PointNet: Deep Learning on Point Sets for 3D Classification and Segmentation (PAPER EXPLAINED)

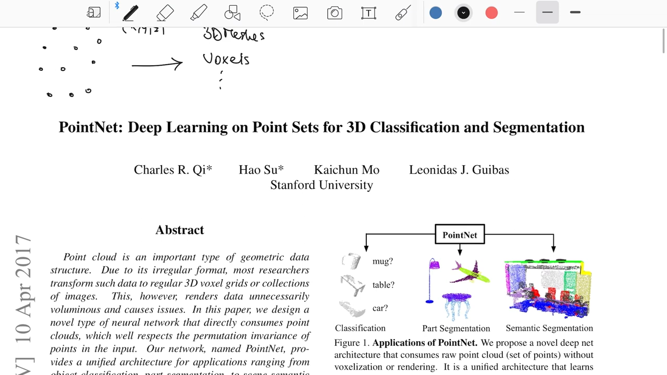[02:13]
or perform part segmentation so which part of the plane is that point belonging to and so on and so forth
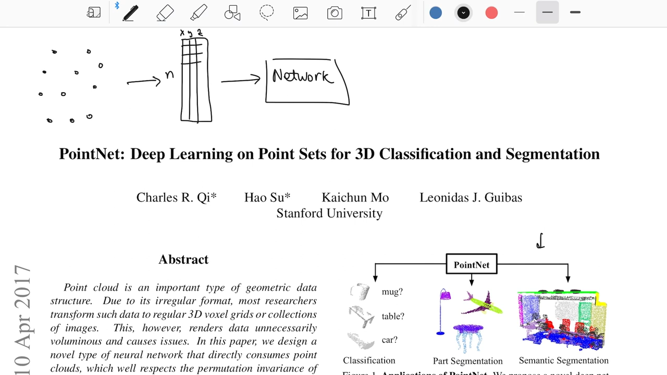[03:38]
the network and the network then as shown for example here performs other part segmentation semantics segmentation or simple